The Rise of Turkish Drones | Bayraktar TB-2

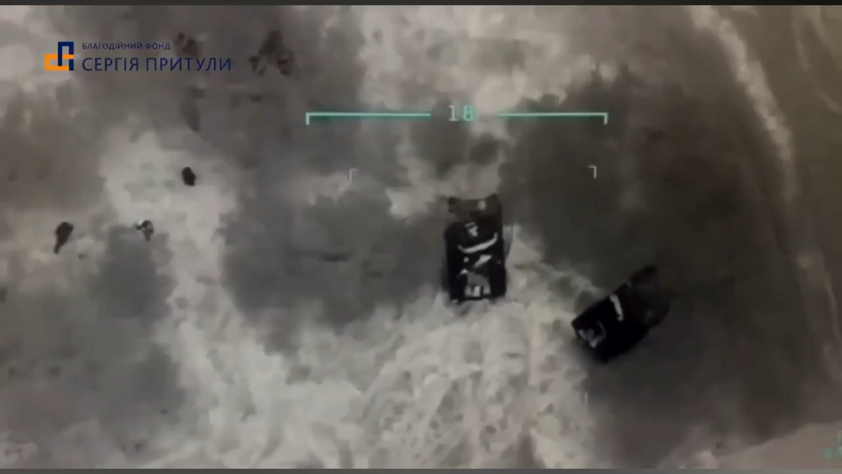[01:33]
like this video which shows the destruction of tanks by a TB2.
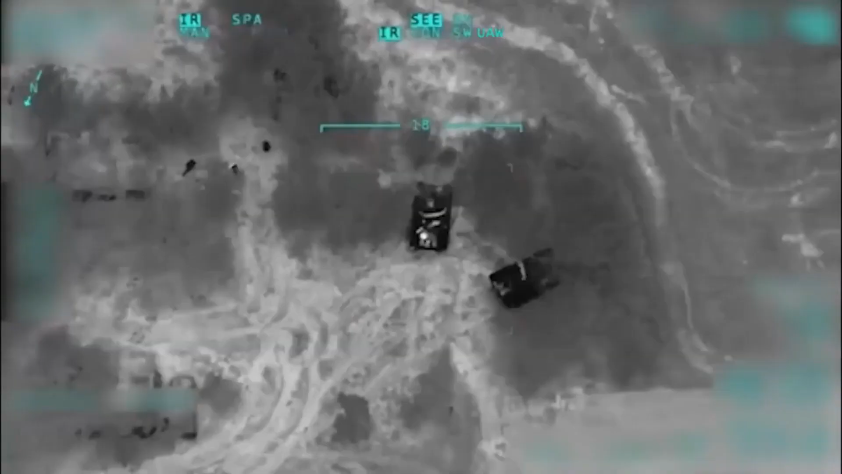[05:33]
The TB2 is armed with four smart laser-guided munitions. The drone can fire from as far as 18 kilometers away.
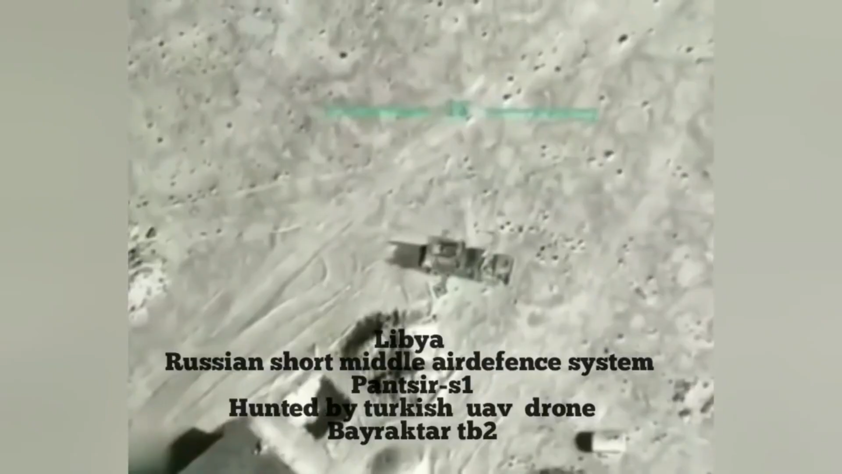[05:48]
this video where a TB2 destroys a Russian panzer on
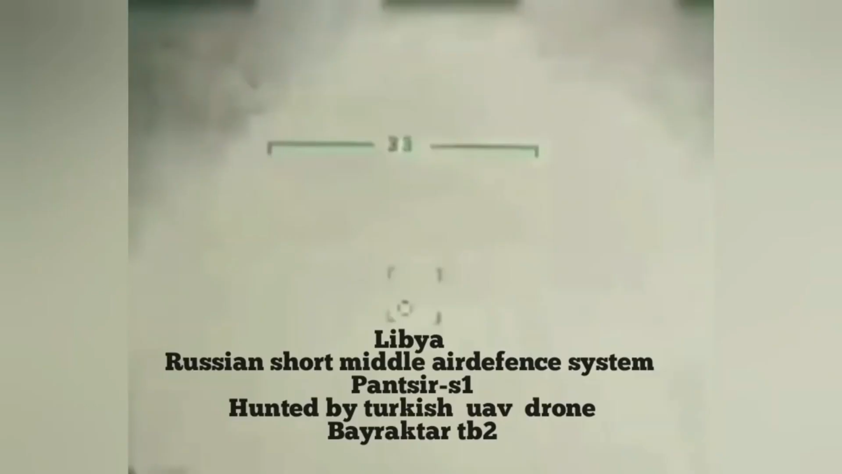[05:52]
aircraft